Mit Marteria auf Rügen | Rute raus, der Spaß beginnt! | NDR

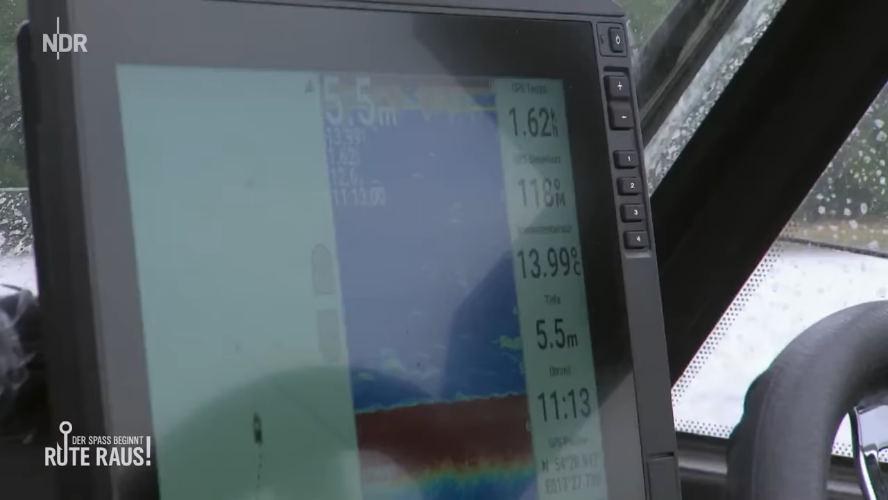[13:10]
On screen: depth 5.5 m, water 13.99°C
Wir haben hier noch ganz schlammigen Boden, da fühlen die Burschen sich natürlich riesen Boden. Und wir gehen jetzt auf einen ganz steinigen Grund, oberhalb von der Scharkante.